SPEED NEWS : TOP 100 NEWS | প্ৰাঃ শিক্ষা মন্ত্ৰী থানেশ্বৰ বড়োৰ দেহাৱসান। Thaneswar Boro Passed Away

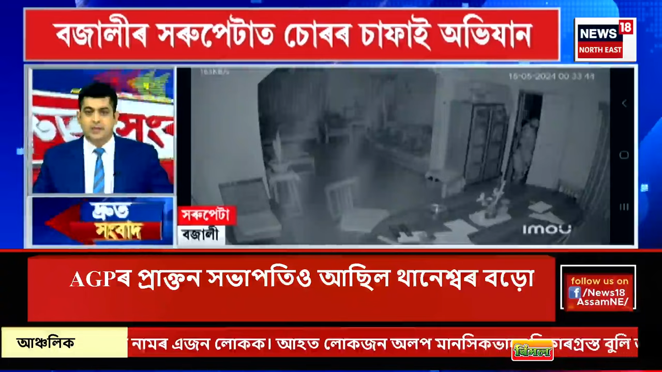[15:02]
কৰে চোৰে হৰুপেটাৰ বন বিষয়া ব্ৰজেশ দাসৰ ঘৰত সংঘটিত হ'ল এই চুৰিকাণ্ড চিচি কেমেৰাত বন্দী চুৰিকাণ্ড